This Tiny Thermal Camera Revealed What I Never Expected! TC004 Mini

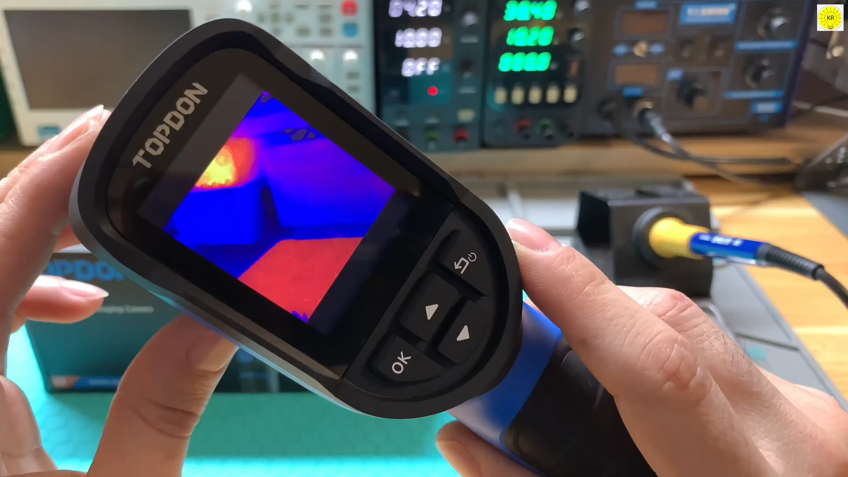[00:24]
The TC004 mini starts with a 128x128 infrared resolution and enhances it to 240x2400 using TISR technology,
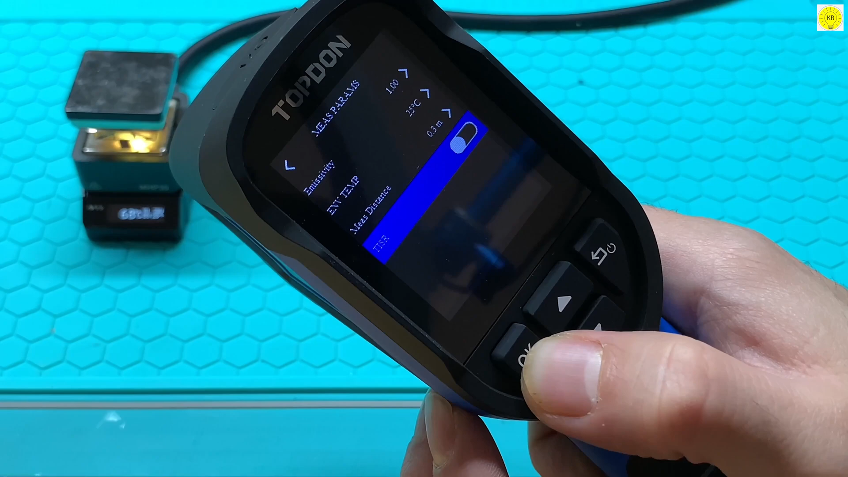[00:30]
giving you clearer, more detailed thermal images. A wide 40 degrees by 30 degrees field of view and a smooth 25 hertz refresh rate ensure accurate fluid imaging.
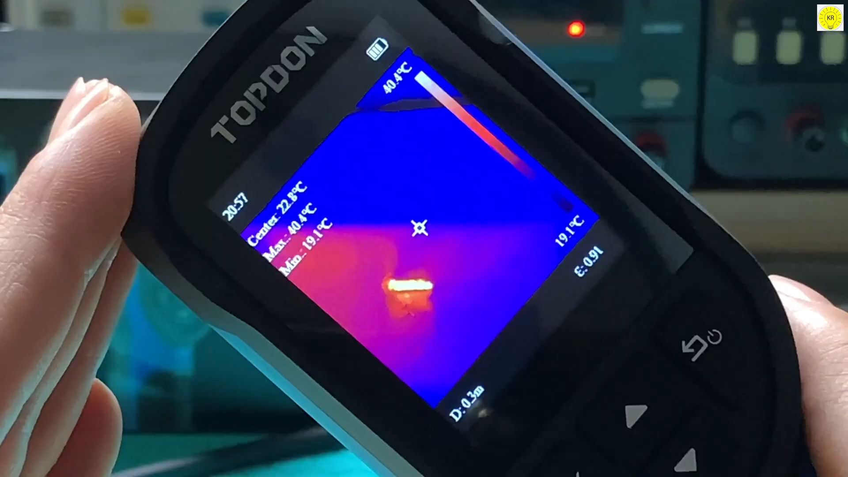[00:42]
On screen: max 40.4°C, min 19.1°C, scale top 40.4°C, scale bottom 19.1°C
Perfect for home inspections, electrical systems, and machinery diagnostics. Measure temperatures ranging from minus 4 degrees Fahrenheit to 842 degrees Fahrenheit with precision.
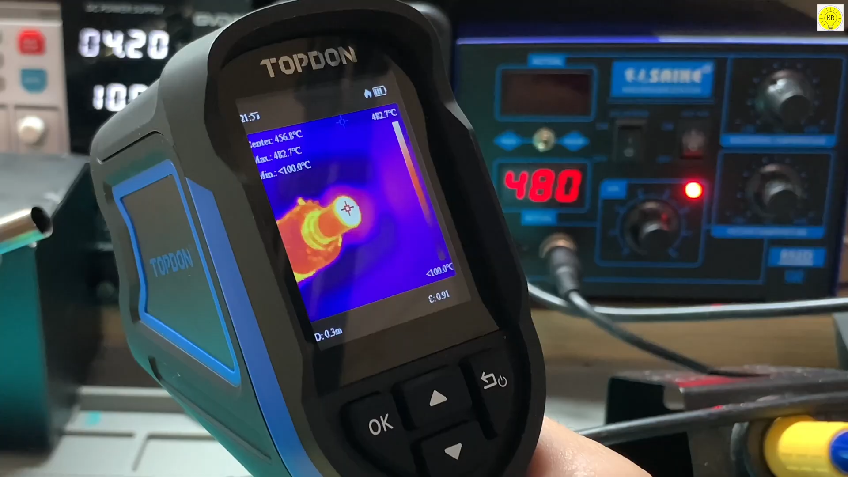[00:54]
On screen: max 482.7°C
The camera automatically highlights the highest, lowest, and center temperatures on screen.
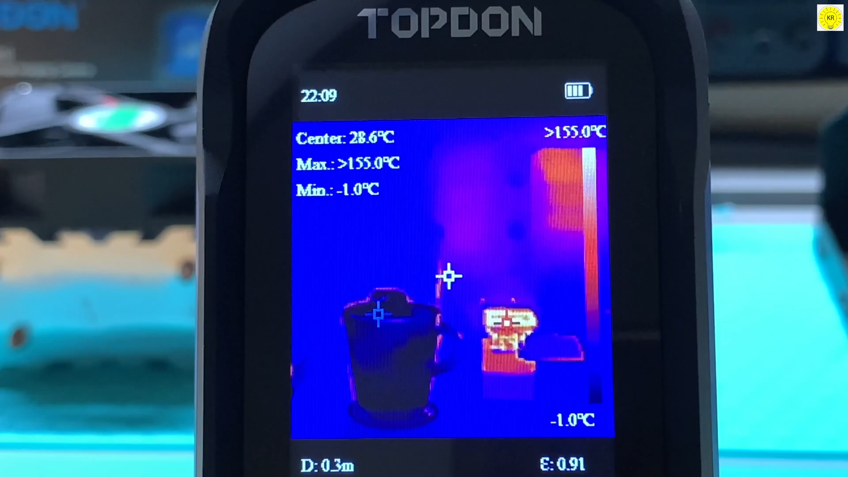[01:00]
On screen: min -1.0°C
Choose from five color palettes.
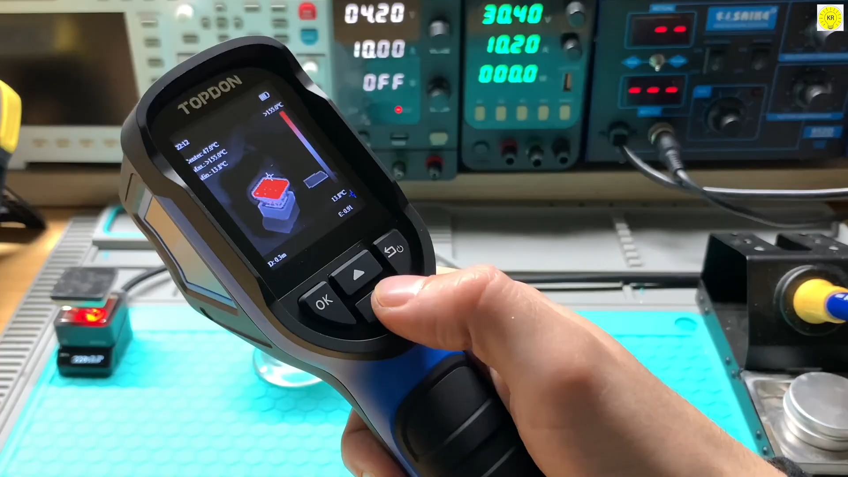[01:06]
White hot, black hot, iron, rainbow, or red hot. Depending on your work environment and if temperatures exceed the level you set,
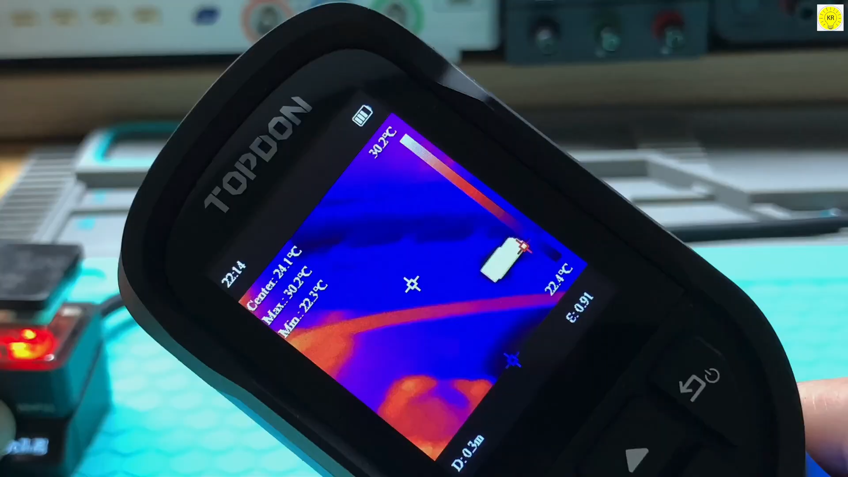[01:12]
On screen: max 30.2°C, min 22.3°C, scale top 30.2°C, scale bottom 22.4°C
the TC004 mini instantly alerts you, helping you work faster and safer.
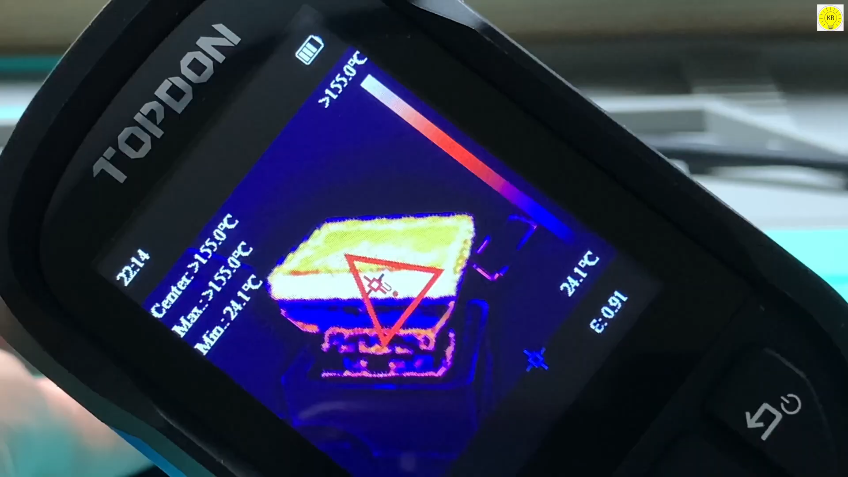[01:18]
On screen: min 24.1°C
With up to 15 hours of continuous use, this handheld thermal camera is built for long workdays.